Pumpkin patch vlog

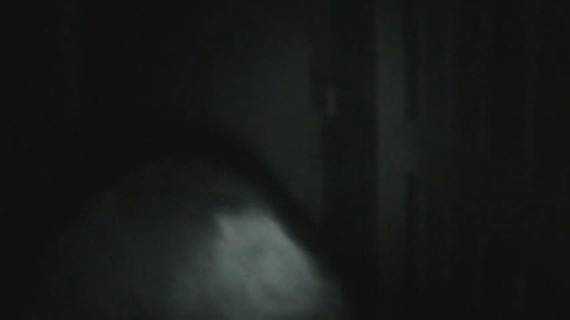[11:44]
Okay, all right. It's really quick. Whoa. Man. You have a night vision? Yeah, I got it on night vision.